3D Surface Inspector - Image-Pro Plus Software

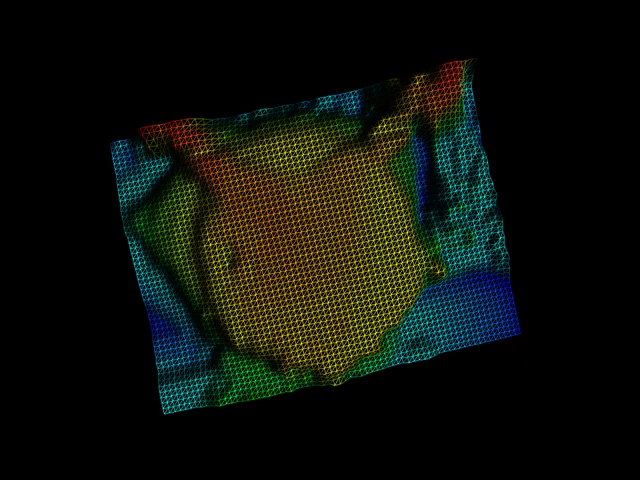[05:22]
Here you can use your mouse to easily maneuver the surface rendering and view it from any side you desire.
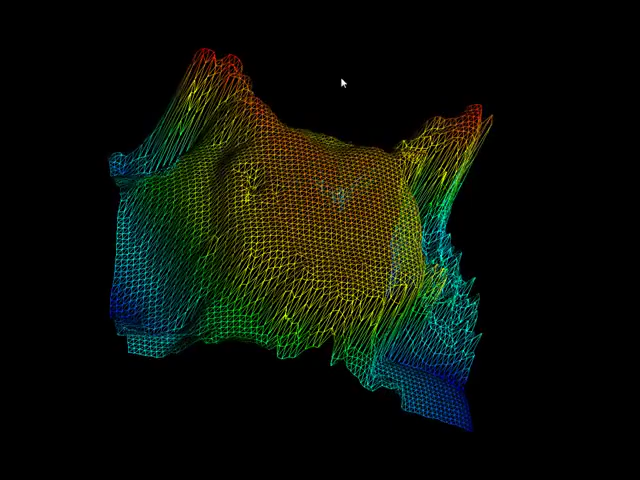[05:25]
Options reside along the top to display the rendering as a wireframe,
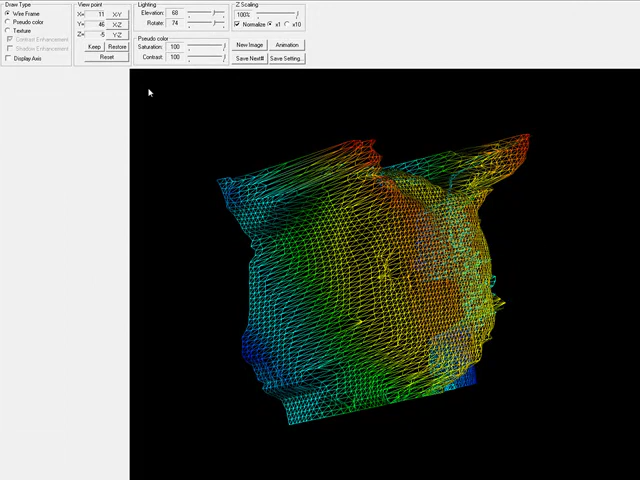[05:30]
pseudo-color, or with the texture from your EDF image.
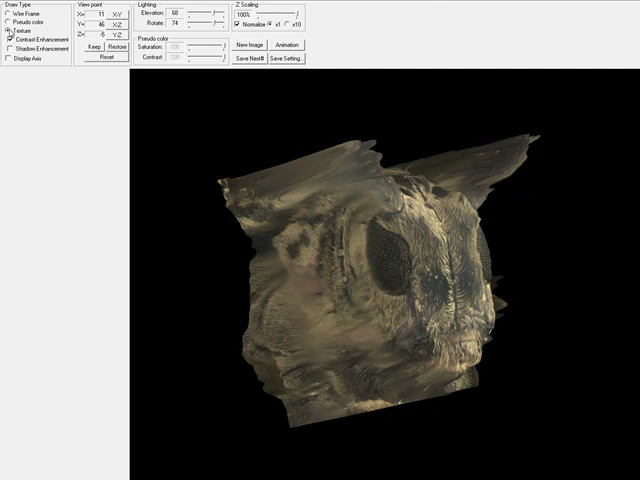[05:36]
Contrast enhancement and shadow enhancement also help visualize, along with the display axis, calibrated in X, Y, and Z. We can choose to adjust the lighting elevation and rotation, our viewpoint of the image.
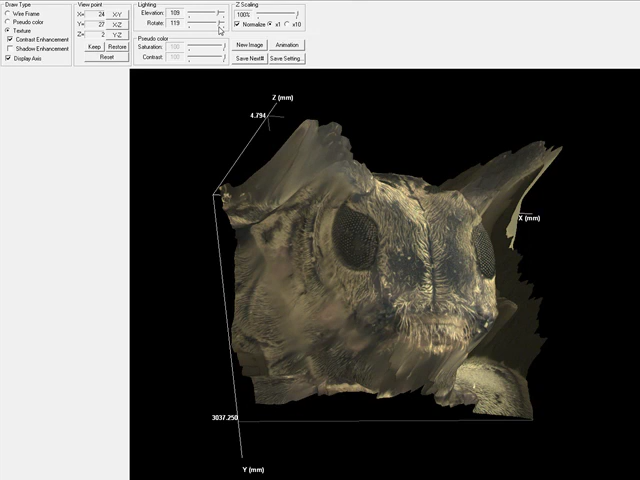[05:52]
You can view it from X, Y, X, Z, or Y, Z viewpoints.
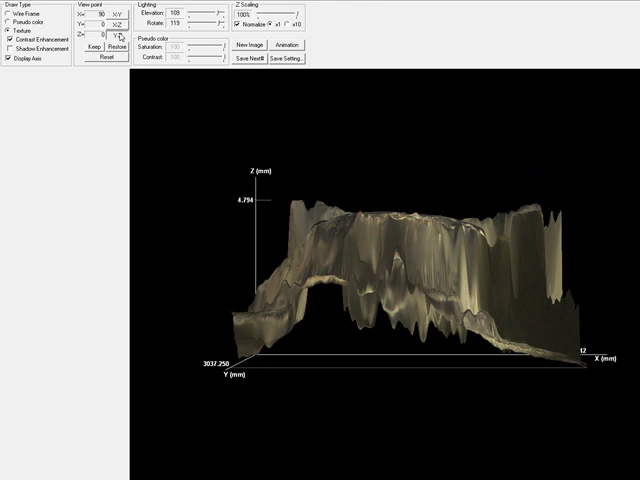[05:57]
And we can reset this view as well.
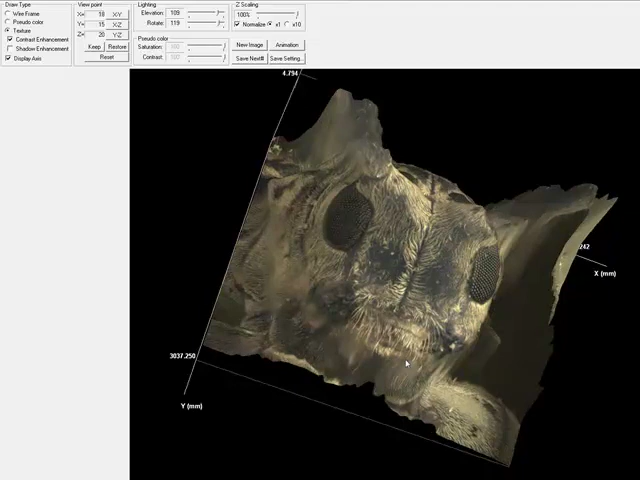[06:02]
Z scaling can be applied to the surface plot along with a normalize option.
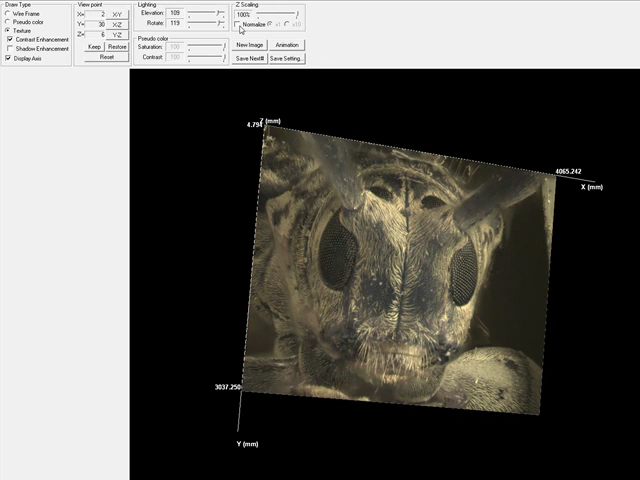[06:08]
If I like my settings and I want to snap a quick 2D picture of my surface plot, I can choose New Image.
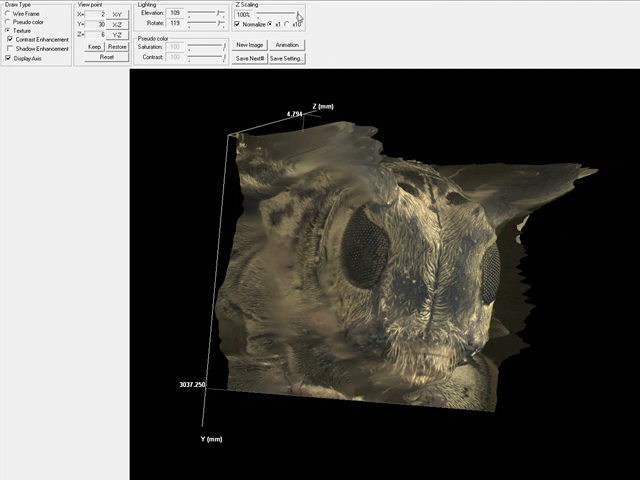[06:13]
And this will create a snapshot in my ImagePro workspace. I can also create an animation of my surface plot by choosing horizontal or vertical rotation,
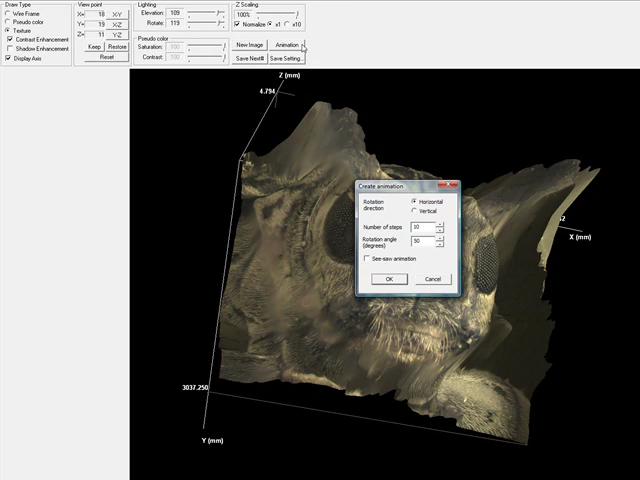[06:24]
the number of steps, rotation angle, and even a preset seesaw animation that will rock back and forth. And I can generate an automatic AVI movie.
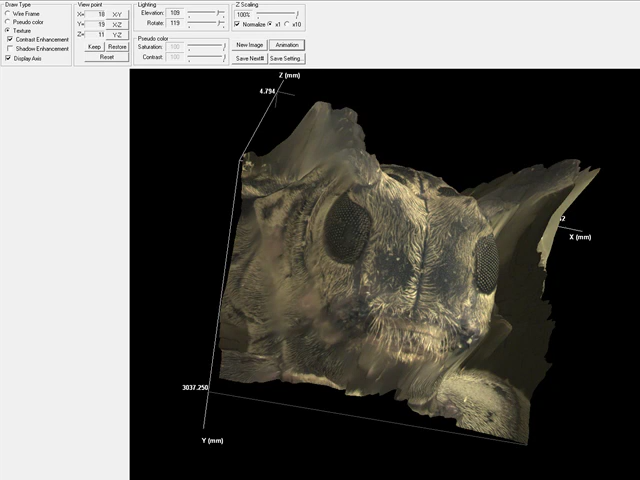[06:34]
Closing my surface plot, I can look at my new movie,